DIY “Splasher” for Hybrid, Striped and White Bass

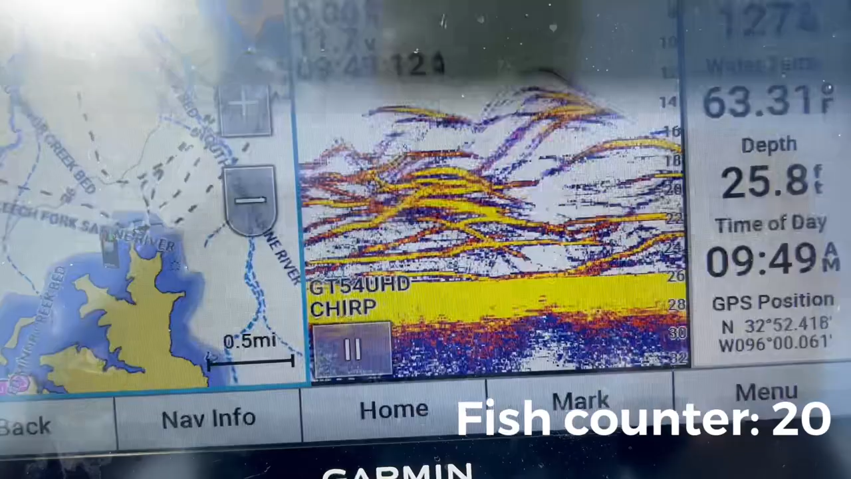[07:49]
On screen: depth 25.8 ft
Well, I would say that splasher is working. Yep. Oh, we have a lot.
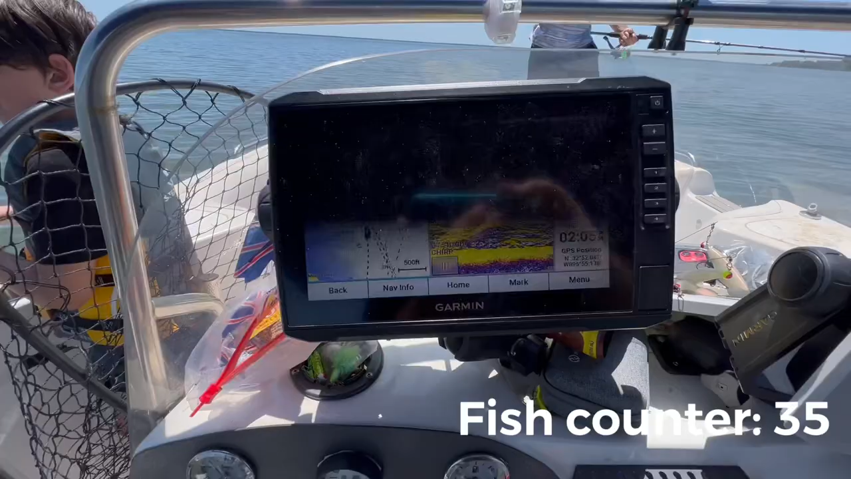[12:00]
You can't even see the yellow yet. Hey, put the trolling motor down so I can spot lock us.
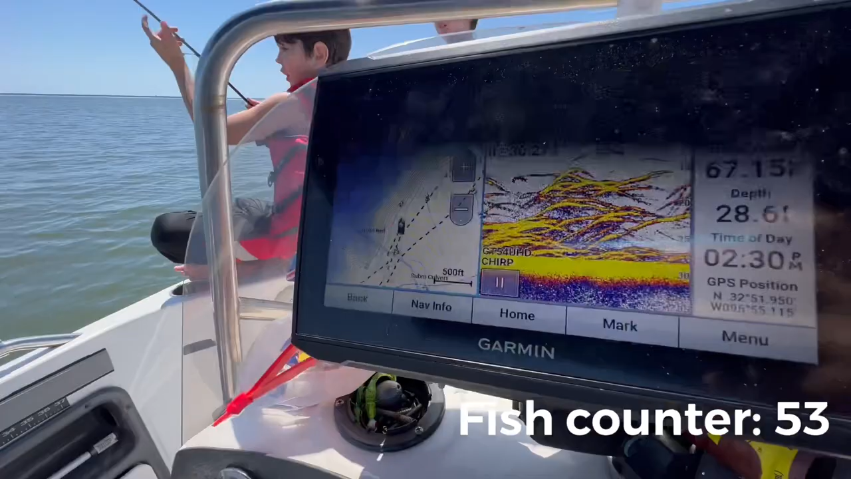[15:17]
Holy cow, look at that. You had two and you lost one? Mm-hmm. I think it's shaking. What is that?